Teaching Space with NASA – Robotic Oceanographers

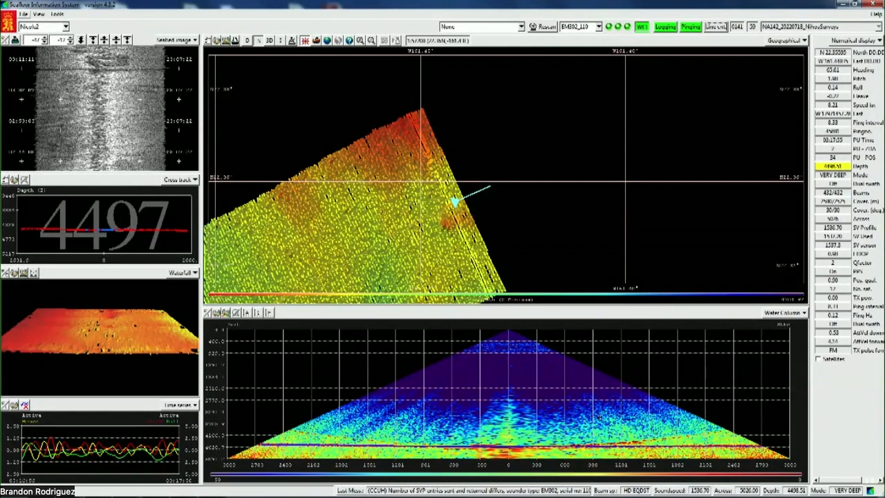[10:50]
So that shows up as a bright, intense scattering in the acoustics, which we can see there. Other things we sometimes see in the water column are things like gas seeps. Bubbles really reflect acoustic energy. So when we talk about mapping, we are mapping most generically the seafloor, but we can be mapping all these other things, too. We can be mapping scattering layer distribution.
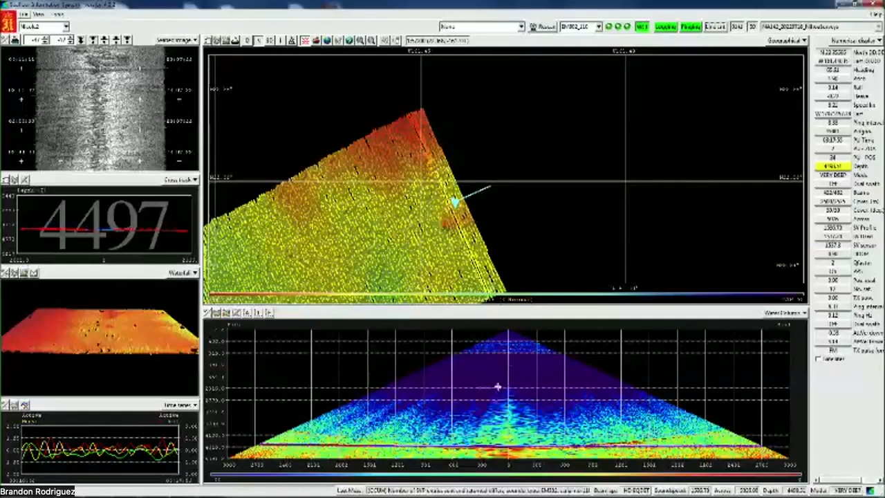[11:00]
We can be mapping location of seeps. We can be mapping biology.
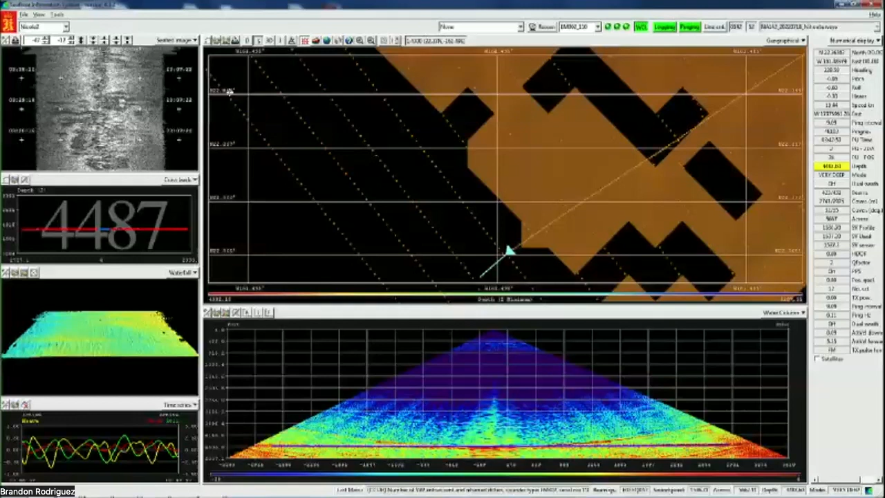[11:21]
So I think it's important to, I don't know, I've set this up to describe what the workflow looks like for us, then you guys kind of see the end products. That picture I showed you before kind of showed like a continuous surface of the seafloor. But this is kind of a zoom in on the same thing. And it's just, I want you to key into the fact that, though it looks like this nice continuous surface that we're collecting, we're actually collecting all these individual measurements, I guess you can say, with the acoustics. So each of these is a sounding or one measurement on the seafloor from this multi-beam solar system.
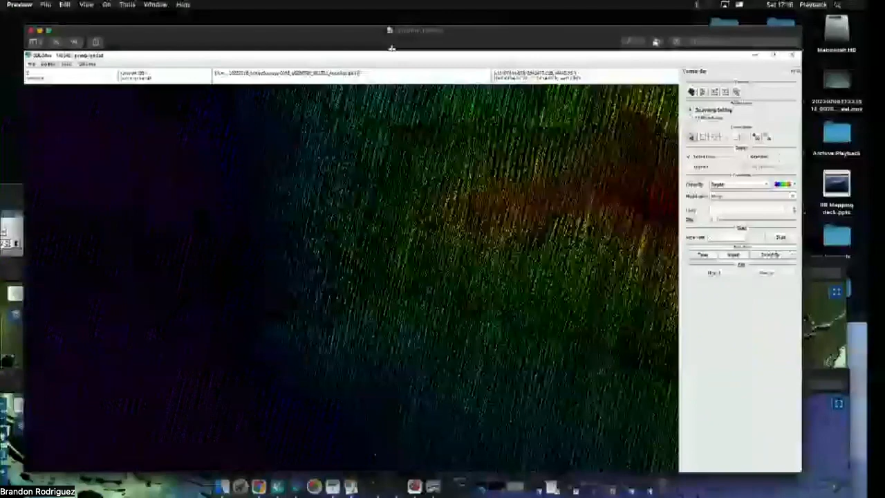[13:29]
Then we'll start to get around to building more models of the seafloor.
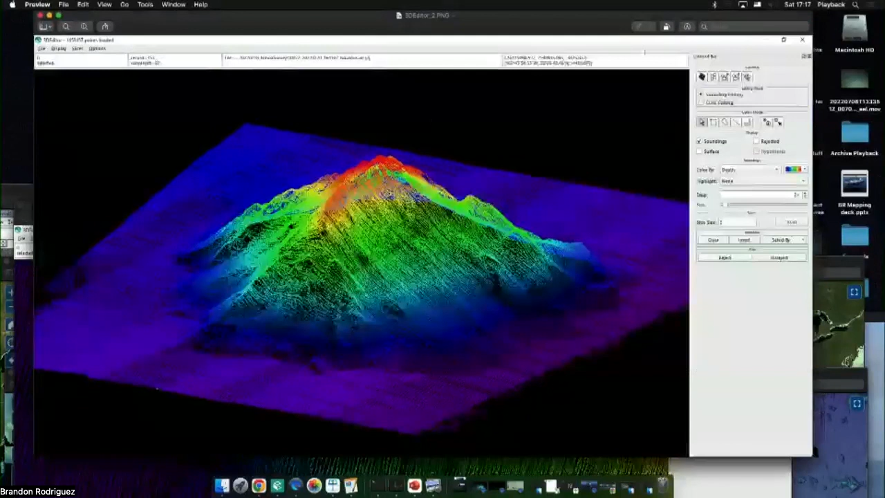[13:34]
So this is what the data looks like to us when we're exploring it. And this is a seamount that we mapped. We finished mapping a day or two ago. But this took multiple days to go back and forth, not just over this feature.
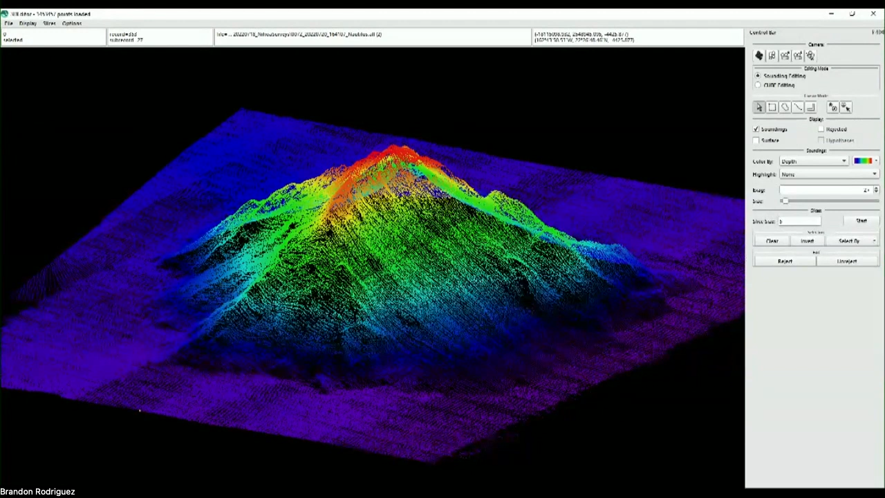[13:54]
We were going about 100 nautical miles on each pass. But this is what it looks like in reality. Like each of these little tiny dots is a measurement or a sounding on the seafloor. And this is what it looks like at the initial stages as we're cleaning it and processing it. You can just see the really cool detail that we get with the sonar.
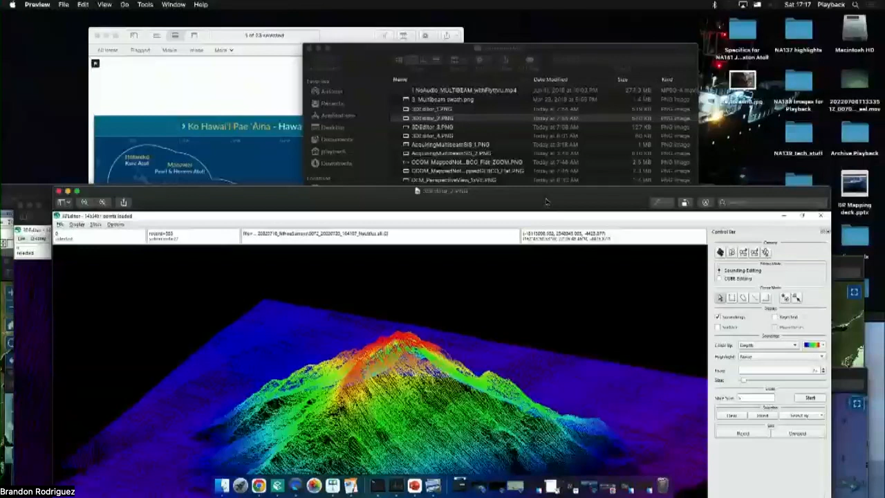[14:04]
Then as we, after we clean it and start to get it together, this is probably more of the view that you might be used to seeing. And this is a perspective of a digital elevation model. So we take all those points and we make them into a surface. And then that gives you a better kind of feel for what the seafloor looks like.
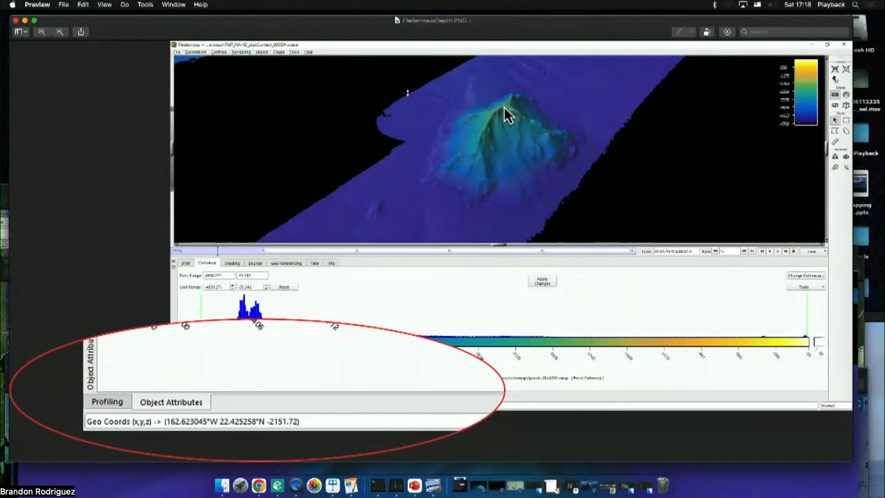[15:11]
By looking at the color of the digital elevation model and looking over here, you can guess what the seafloor depth is. But you as a viewer don't have the control of the mouse. So you really can't get a good feel for that information. So another way that we convey mapping information, which you might be more familiar with, is with contours. So I also have the same same thing with a contour map.
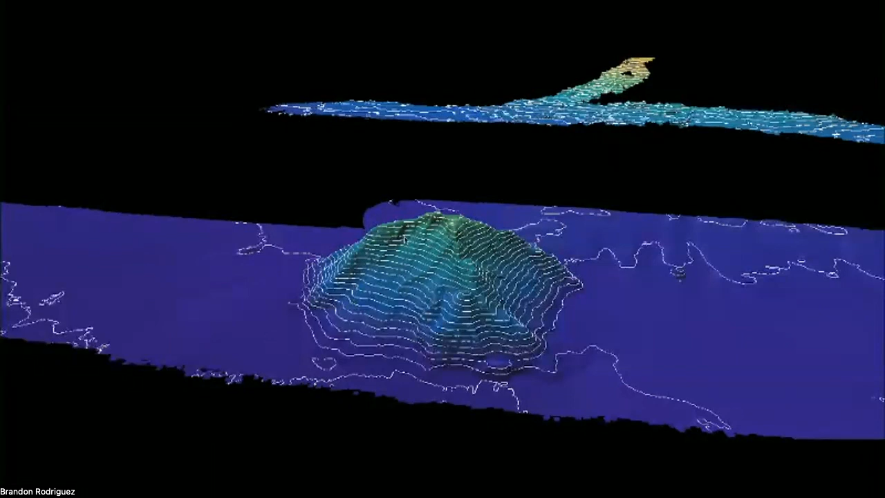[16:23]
But for getting across ideas to people, sometimes contours are more powerful and help people have a better idea of what you're talking about, about these changes of depth. And then kind of one more thing I wanted to mention.
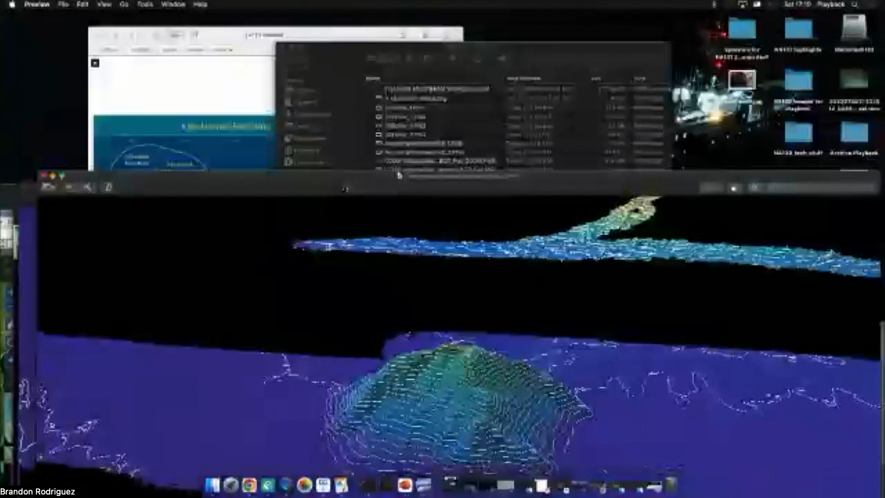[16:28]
I know you guys are thinking sometimes about vertical exaggeration.
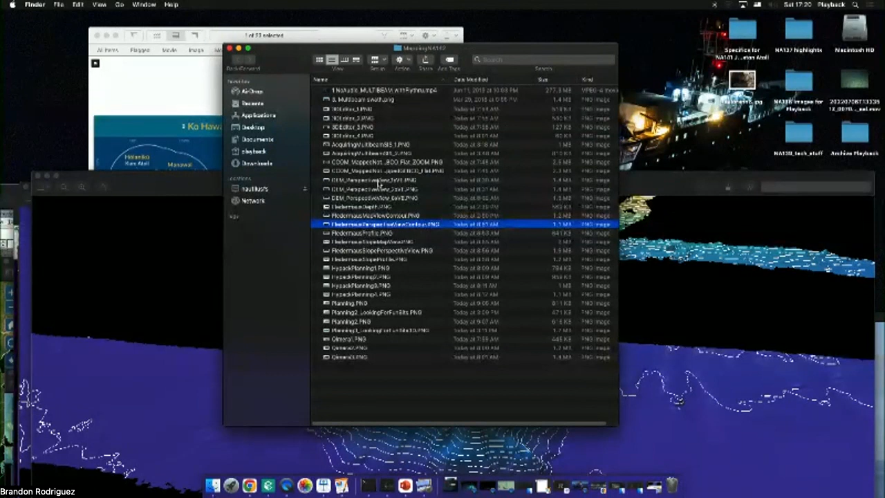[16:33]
We vertically exaggerate our data to make it look more interesting, I guess you can say. Okay, so this is this image I'm bringing up. This is real life. So this is the seamount that we were just looking at unexaggerated, so is what it is.
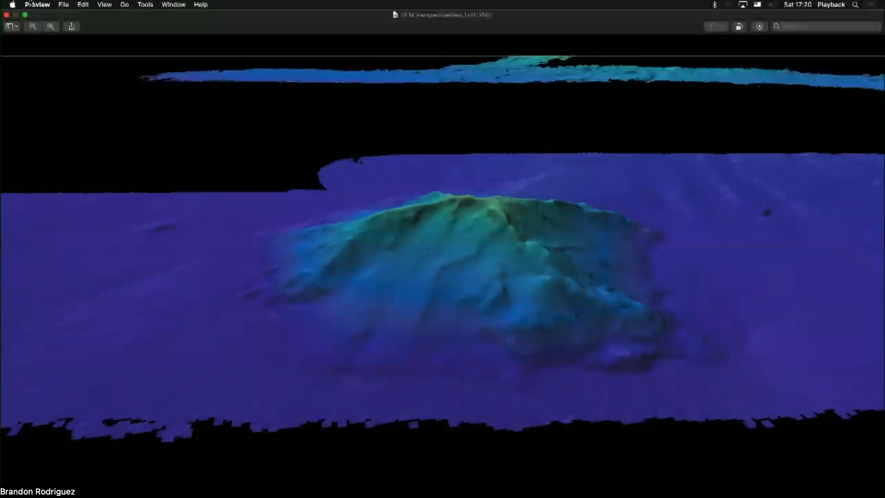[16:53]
It's still pretty cool, but it's not it's maybe not as powerful as you were looking or hoping to convey. So as mappers, we often vertically exaggerate things for interactions and things like this. So that's one times vertical exaggeration,
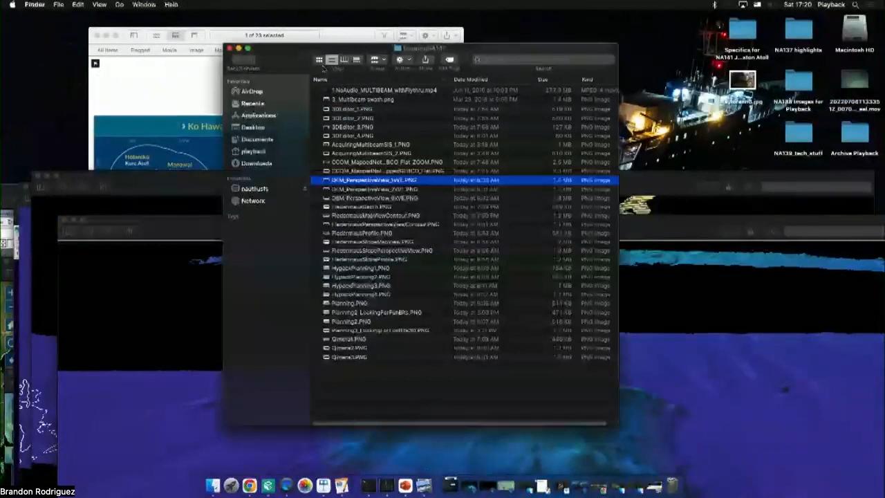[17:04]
I can bring up two times, which is what I've been using on this cruise, because it conveys that this is a pretty cool thing without being over the top.
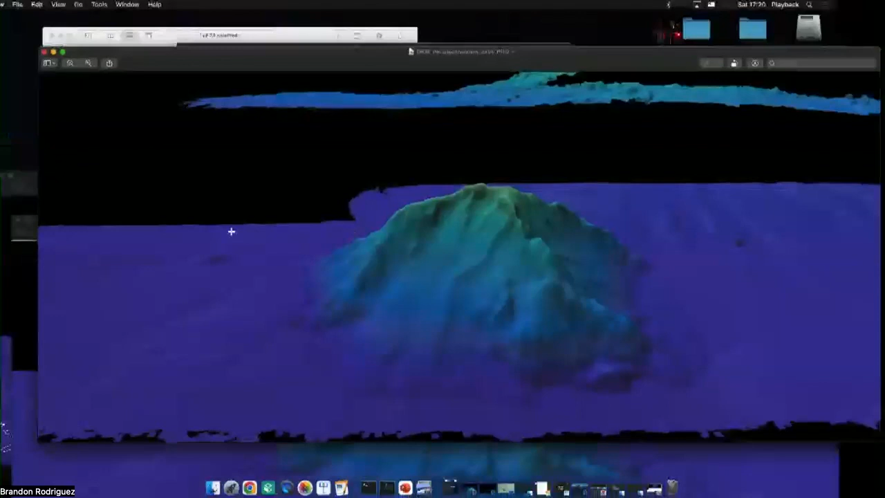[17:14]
But the default vertical resolution or vertical, I'm sorry, vertical exaggeration is six and a lot of our software and so you can see that you can very easily kind of go
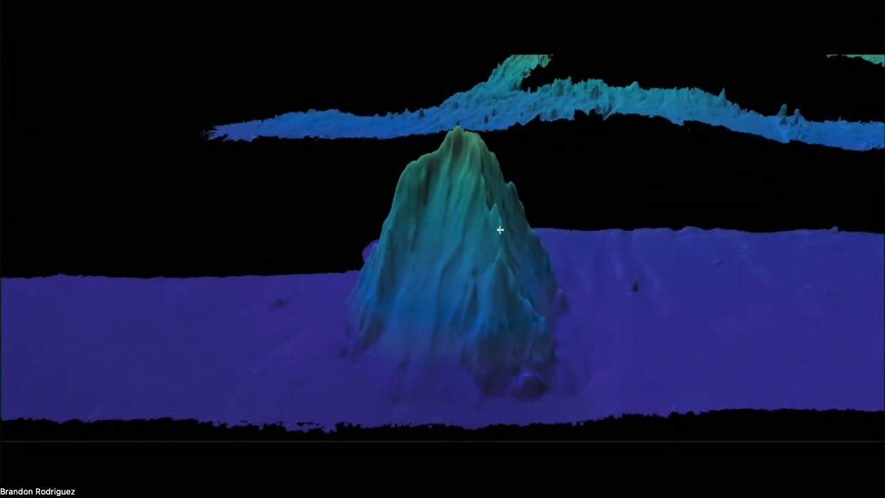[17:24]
over the top with vertical exaggeration and kind of lose the effect. So hopefully that helps visualize what what vertical exaggeration looks like with this kind of data that we're working with.